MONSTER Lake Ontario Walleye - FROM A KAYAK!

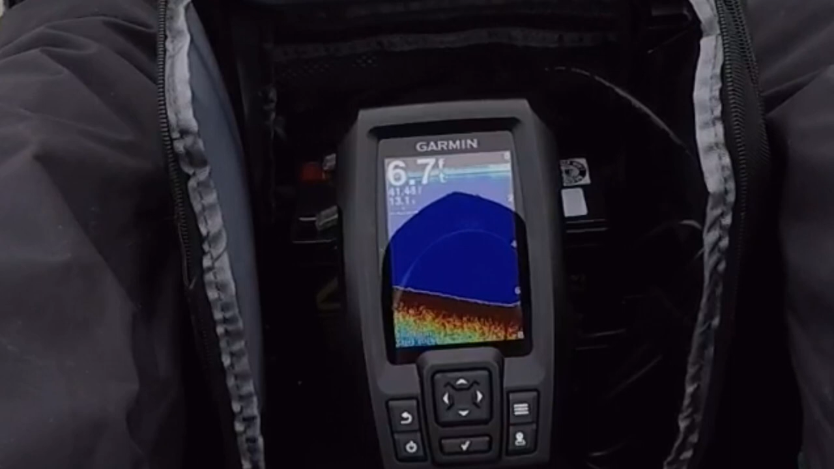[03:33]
Okay, so I just needed to hit some, cool. 6 feet? Damn. Oh man, that looks so cool. I am so freaking stoked to have this thing. You guys have no idea how much I've wanted one of these. I don't know why, like, I just... You know, people fished for years and years and years before the advent of sonars came out,
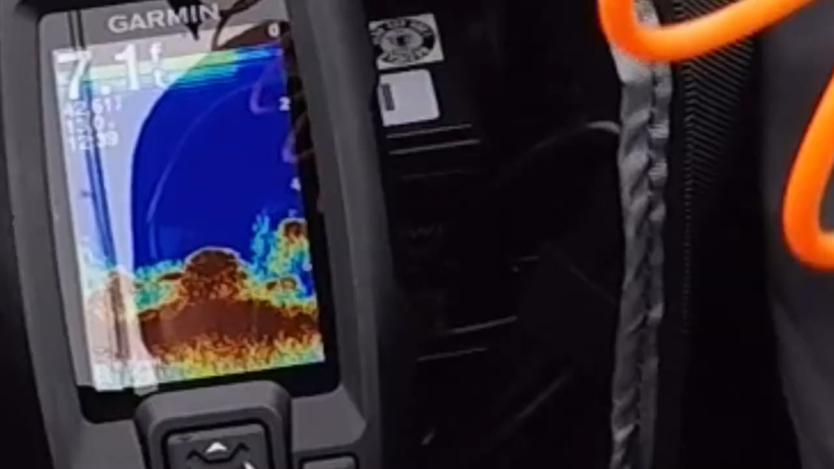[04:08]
and, you know, people had them on everything. But it's just, look at the clarity.
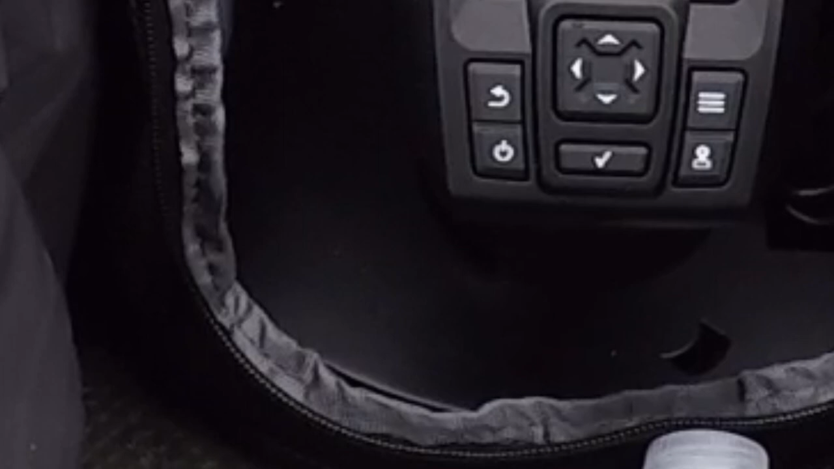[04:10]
This is a dual beam, 200 kilohertz on my chirp, so.
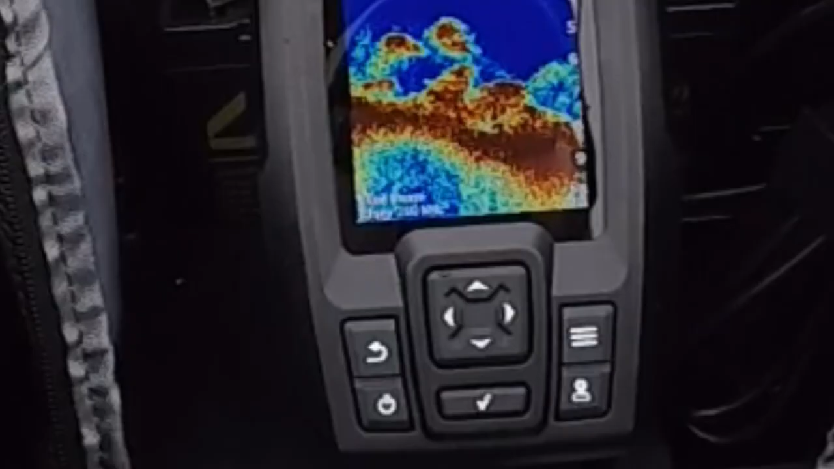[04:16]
Look at 8 feet here. I didn't know it was this deep right here at the ramp. All the times I've come here to fish, look at that, there's fish right there.
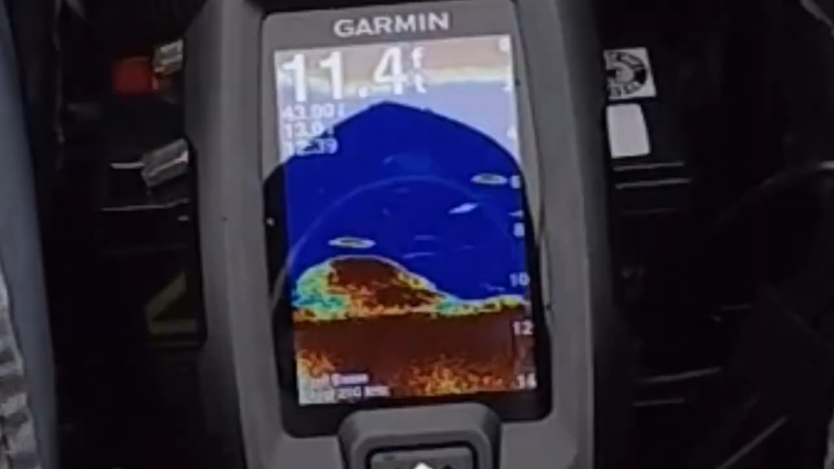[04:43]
On screen: depth 11.4 ft
Holy moly. There are some fish underneath me right now.
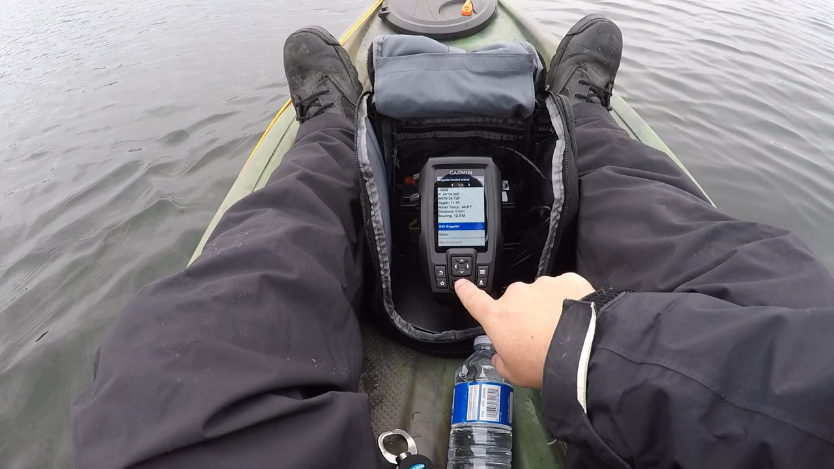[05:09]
Oh, thanks. I just want to make a waypoint.